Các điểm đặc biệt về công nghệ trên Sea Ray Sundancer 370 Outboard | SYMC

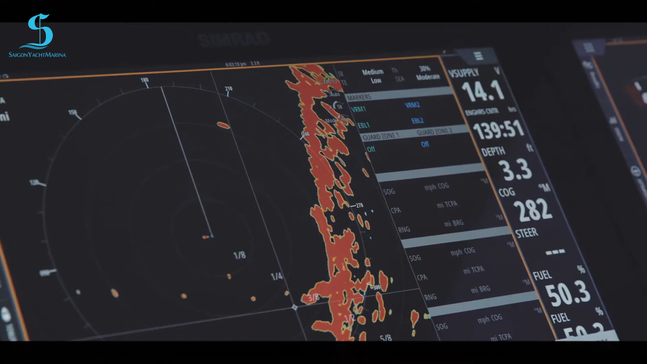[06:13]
The Halo radar, it has dual radars built in. So you have one that can be 200 feet and one that can be 48 nautical miles out at the same time. The way you can control the transmit is you have A
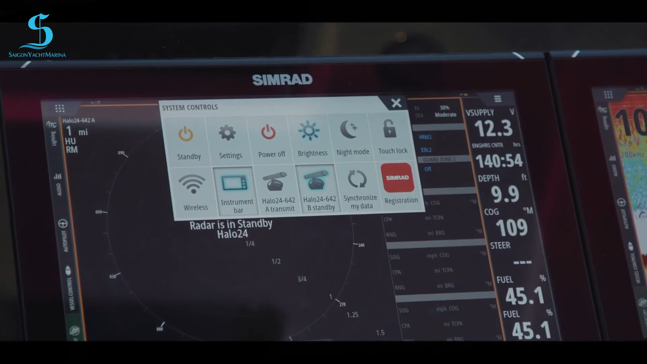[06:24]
and B and what that does is you can have two set up on two different displays
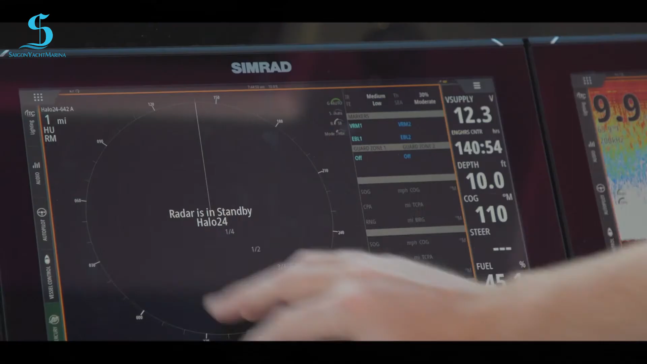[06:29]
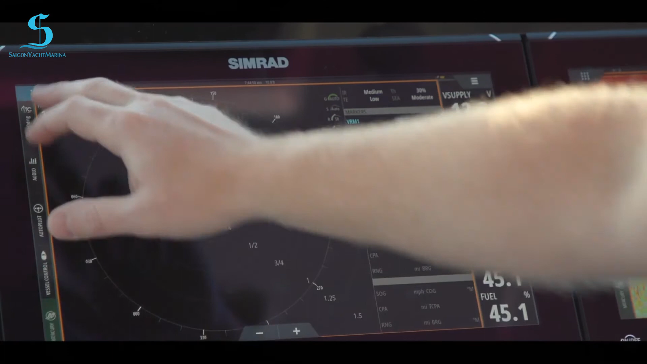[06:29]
or I can come here and I can have a depth finder and a radar set up or I can overlay it on the charts like I was showing you on the chart overview earlier.
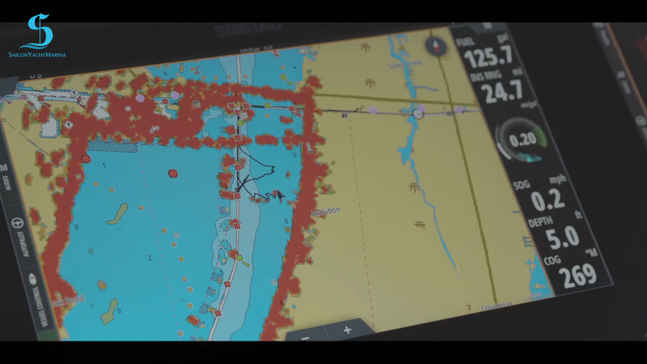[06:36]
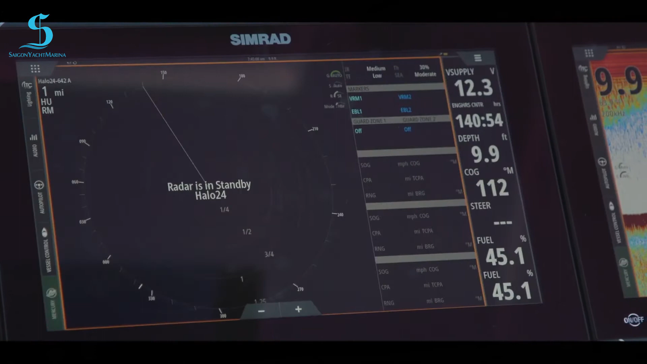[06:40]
So let's go back into radar and let's turn this one on. So this one is set to A. That's how I know which radar I'm looking at.
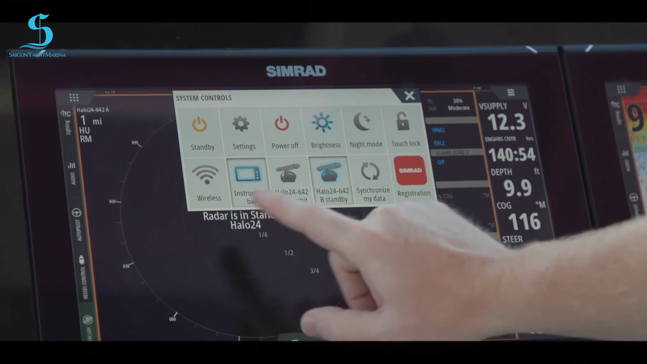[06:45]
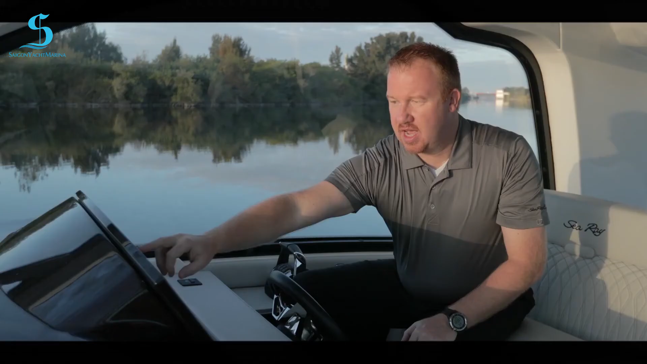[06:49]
So I'm going to transmit and now so I can zoom out or I
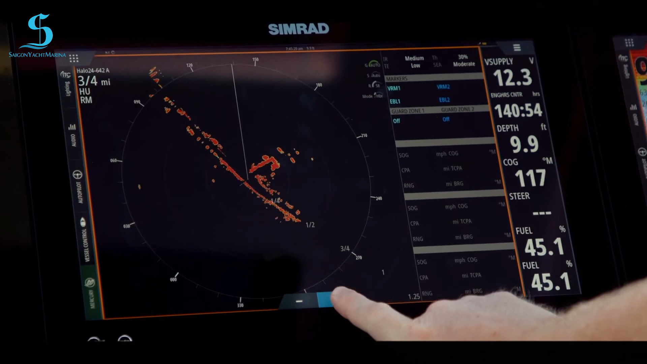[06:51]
can zoom in so you can see I can go in and out very quickly and I can look around and see that there's no boats around.
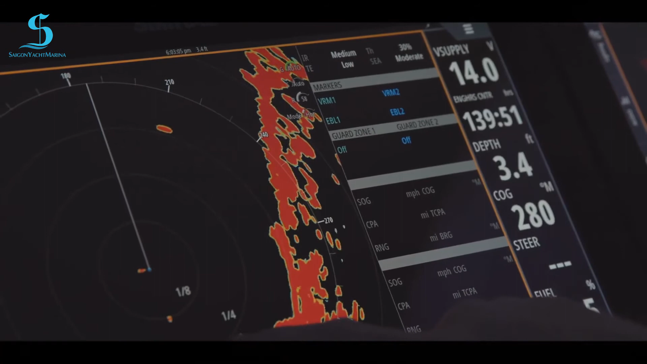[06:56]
But I can see the defined land that is around us here in the canal.
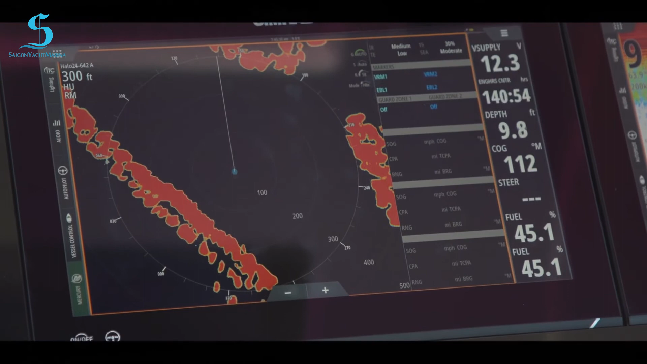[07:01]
So this is a really great option for those of you who are going to be navigating at night or you're going to be at navigating in the open water. The other thing that comes with a Halo 24 is the velocity track which is more of a collision avoidance radar.
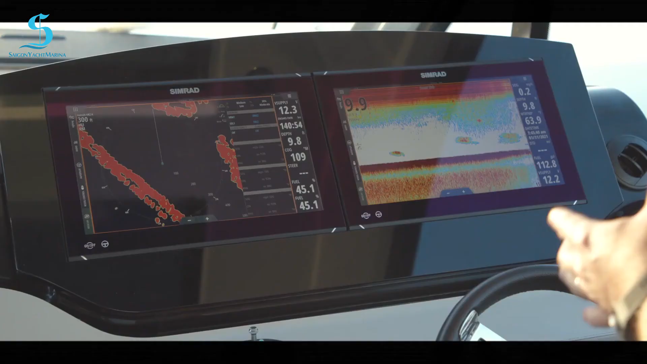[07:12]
So what that does is it will pick up other vessels and if they are transmitting it will actually tell you who that vessel is.